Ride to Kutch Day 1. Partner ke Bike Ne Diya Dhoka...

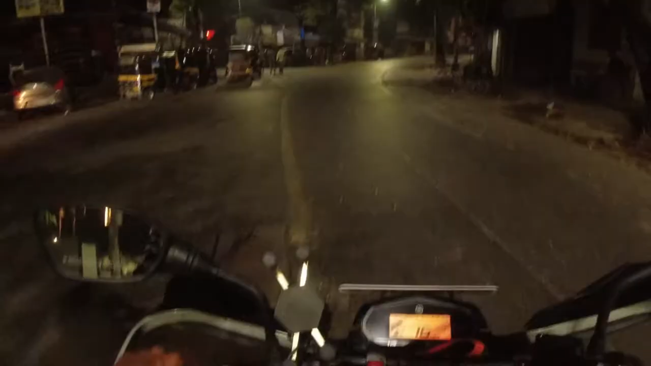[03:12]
तो गाइस आज का हमारा डेस्टिनेशन है मोढेरा, जो गुजरात में पड़ता है, विच इज़ अराउंड
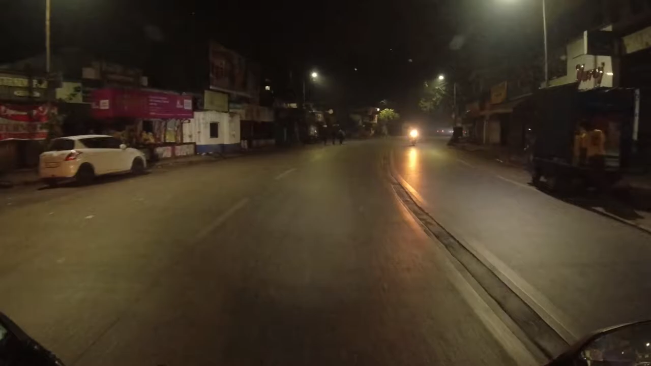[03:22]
620 किलोमीटर्स फ्रॉम हियर। यही वजह है कि हम इतनी जल्दी निकले हैं, ताकि अंधेरा होते होते हम हमारे लोकेशन पे पहुंच जाएं। तो अभी तो अंधेरा है, कुछ दिखाने लायक तो है नहीं, और ये हमारा यूजुअल रूट है, तो आपने ये देखा है। तो हम बाद में मिलते हैं जब सूरज देवता प्रकट होते हैं।
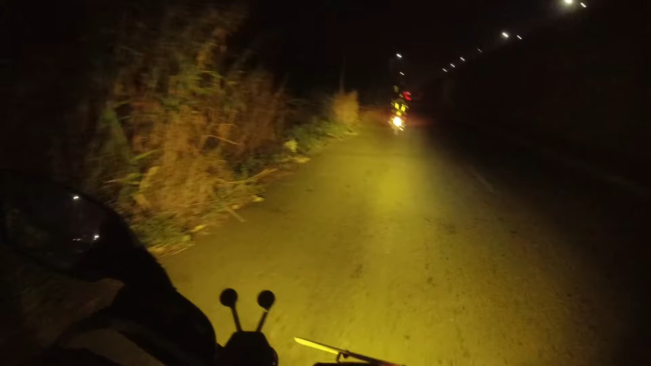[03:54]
सो गाइस अभी प्रॉब्लम ऐसी हुई है कि जो हमारी जो दूसरी बाइक है ये देने लगी है तकलीफ, ये बीच में ये डेड हो रही है। तो अभी हम पहुंचे थे वसई, और मतलब घर से ज़्यादा दूर नहीं है, 35-40 किलोमीटर दूर ही पहुँचे थे, लेकिन जिस ढंग से ये तकलीफ़ दे रही है गाड़ी, तो और कोई ऑप्शन हमारे पास बचता नहीं है।